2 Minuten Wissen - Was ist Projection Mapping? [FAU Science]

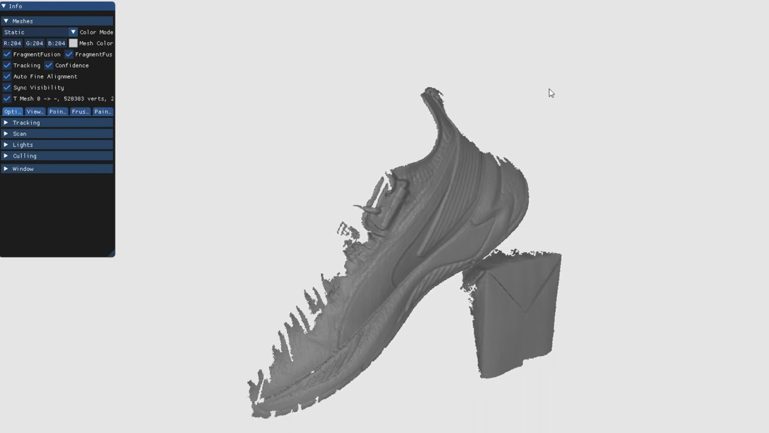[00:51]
Mit den Fotos kann man dann die Form vom Schuh berechnen. Aber nur die Stellen, die der Projektor erreicht hat und die die Kamera fotografieren konnte.